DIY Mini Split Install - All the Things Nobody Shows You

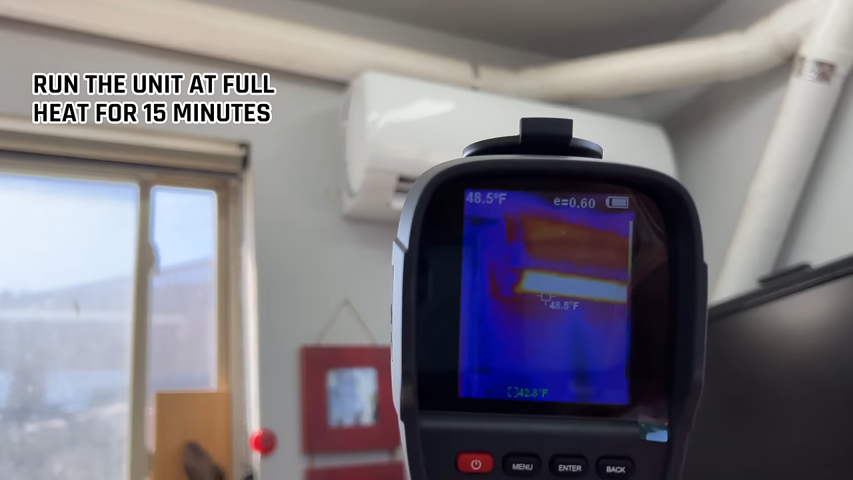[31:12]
On screen: spot 48.5°F
So the first thing we're going to do is run it for 15 minutes at the hottest setting.
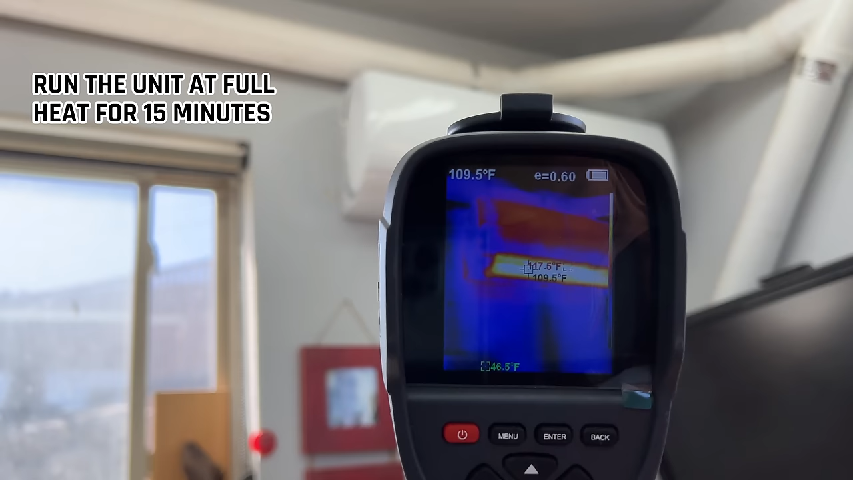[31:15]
On screen: min 46.5°F
Look at that 117 degrees coming out of there. That's awesome.
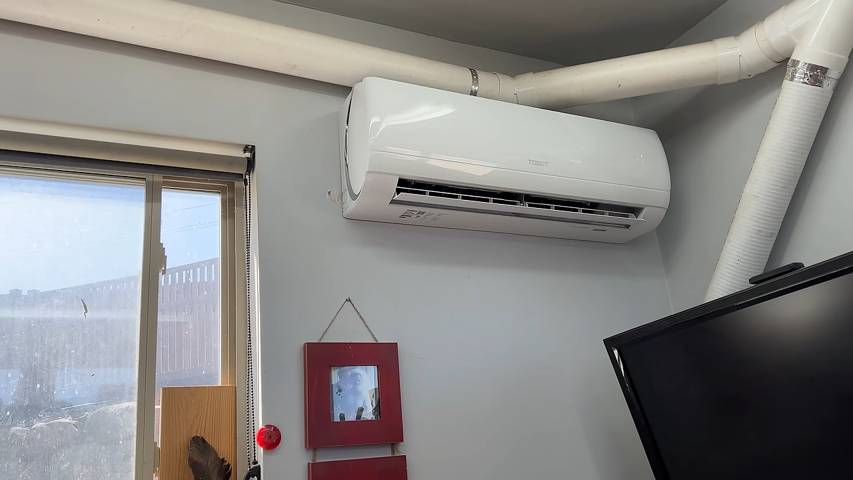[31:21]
So now we've got it on the cool setting and it is cool. Take a look at this.
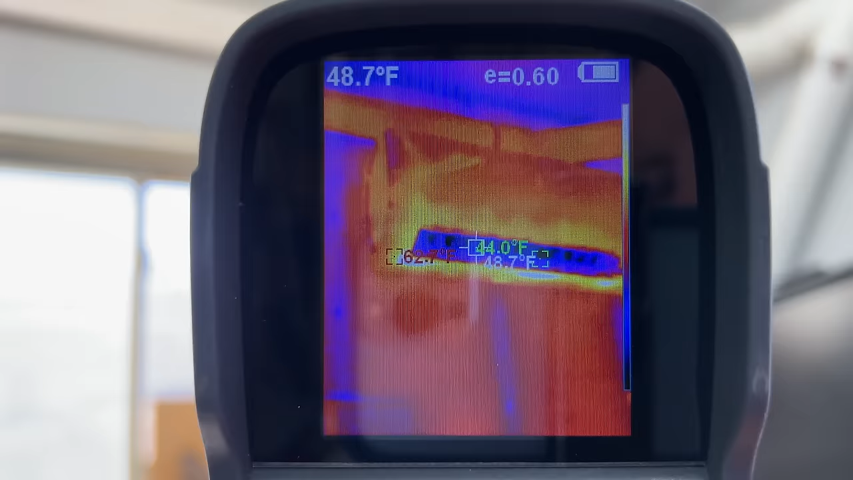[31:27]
44 degrees, 43 degrees, 41 degrees. So that is nice and chilly.
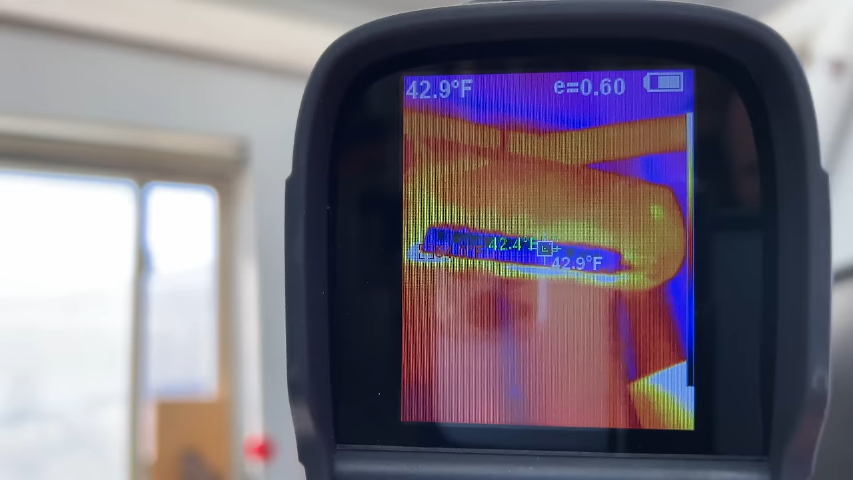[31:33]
It's definitely cool in this place down.